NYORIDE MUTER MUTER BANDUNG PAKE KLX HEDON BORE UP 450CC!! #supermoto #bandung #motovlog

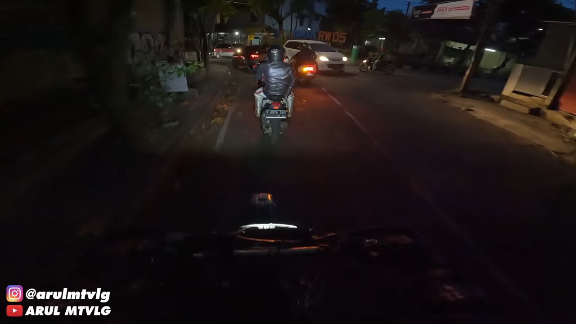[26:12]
Jam 4 lebih lah. Cuma jam 4 nya masih panas anjir di Bandung. Jangankan jam 4, jam 6 aja itu masih terang.
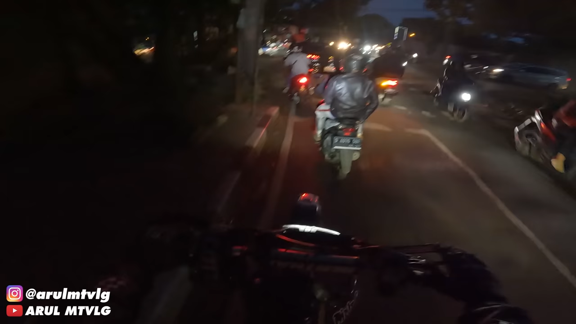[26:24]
Ini aja udah jam setengah 7 cuy, ini masih agak terang-terang dikit. Tadi tuh jam 6 tuh kesannya kayak masih jam berapa ya, kayak masih jam 5, jam 4 anjir.
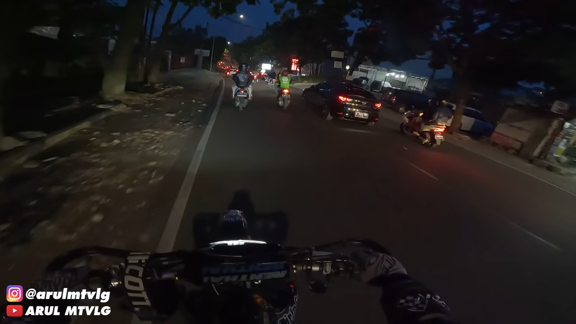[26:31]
Jam 6 sore tuh masih terang. Baru nyadar kalau emang kayak gitu kalau di Bandung teh. Jam 6 tuh masih kayak jam 5, jam 4 sore. Nanti dia mulai gelap tuh nanti di jam setengah tujuan, setengah tujuh ke atas. Ah macet, ini harus lewat kanan aja lah.
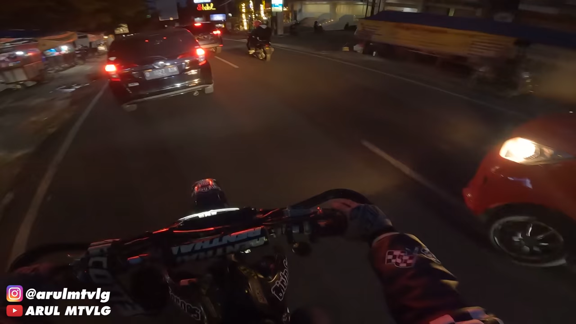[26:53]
Di bawah sana macet pasti tuh. Macetnya di lampu merah sana tuh. Udah kelihatan dari sini bro Dit. Mobil ngantri daripada nunggu macet, ikutan macet, mending lewat sini aja lah.